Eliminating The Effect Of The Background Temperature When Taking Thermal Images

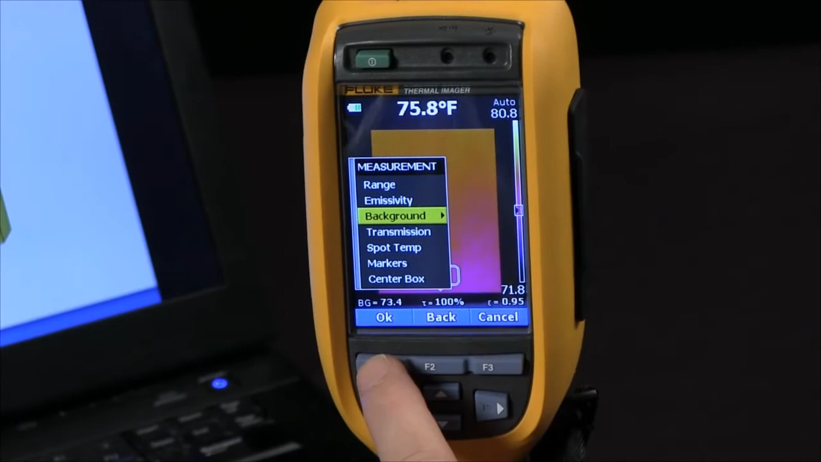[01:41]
On screen: spot 75.8°F
go into the measurement menu select background temperature and then we can enter in our background temperature so that's how we can determine if we need to use the background temperature
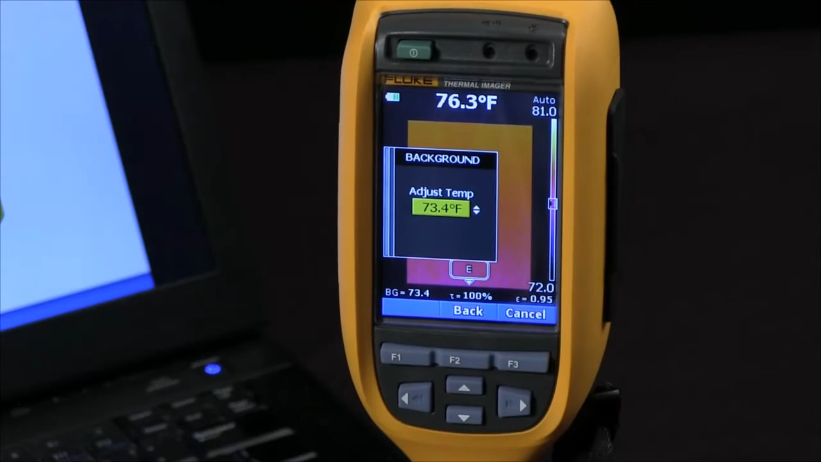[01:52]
On screen: spot 76.3°F
what it is and how we can enter it into our fluke thermal imager